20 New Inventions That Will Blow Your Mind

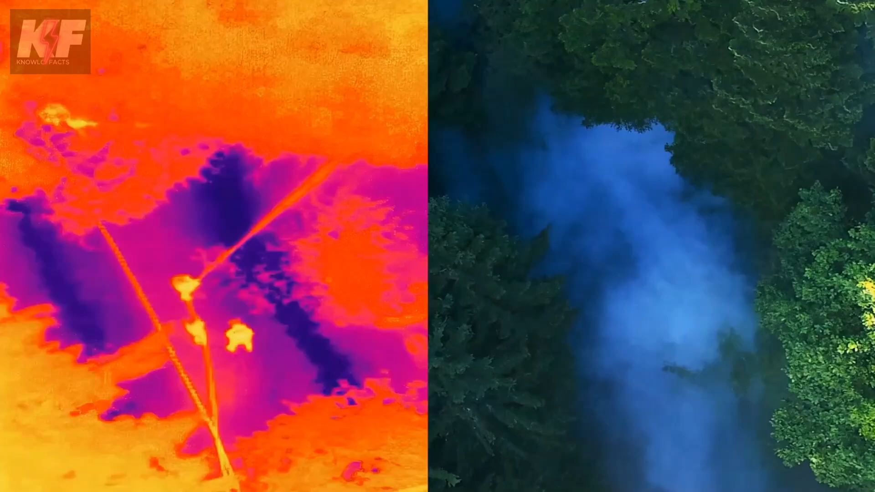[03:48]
up to 45 meters and stay airborne for up to 24
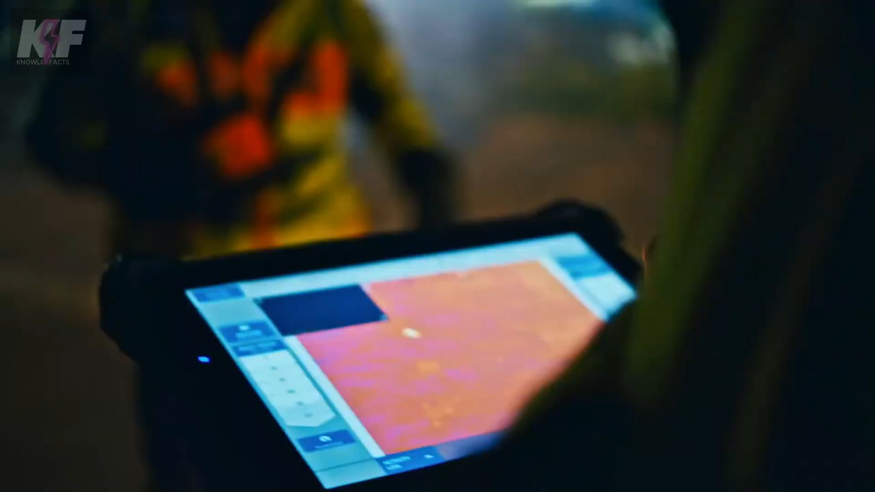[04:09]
hybrid zoom and real-time data transmission professionals can respond more effectively to emergencies and threats